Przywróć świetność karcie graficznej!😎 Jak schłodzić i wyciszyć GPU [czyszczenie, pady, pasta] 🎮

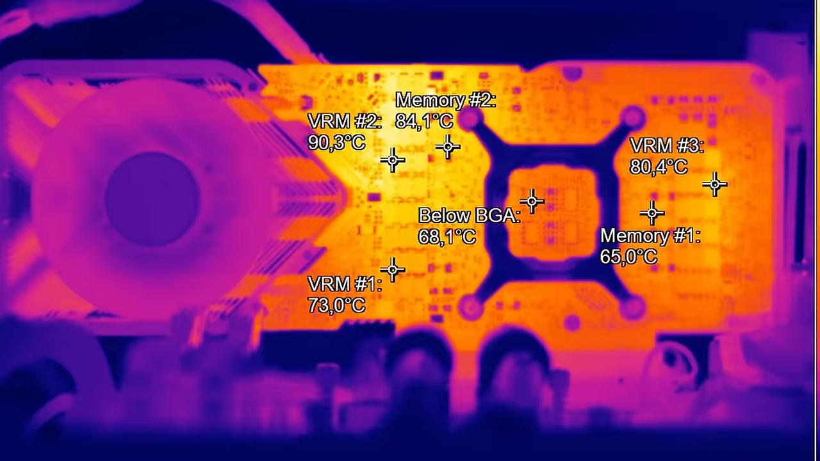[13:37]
ale co za tym idzie niezwykle gorąca, to taka wymiana byłaby już jak najbardziej uzasadniona.